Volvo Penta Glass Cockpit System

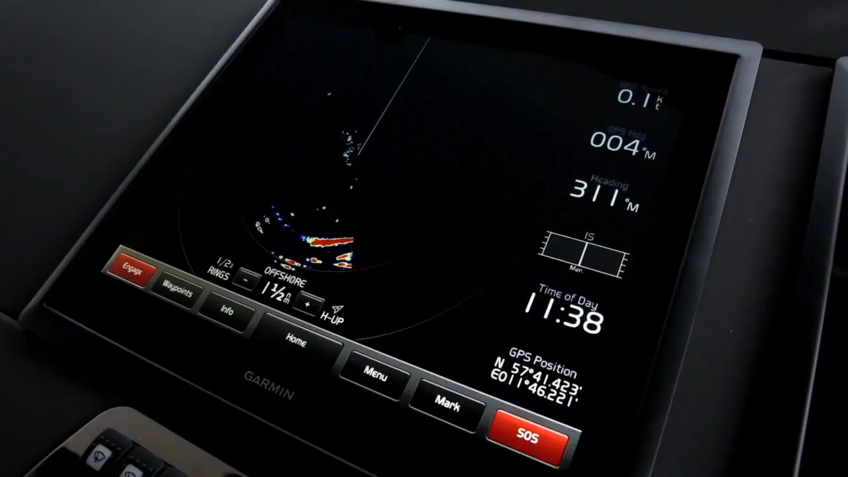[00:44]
All the information you need can be easily and swiftly accessed with one touch.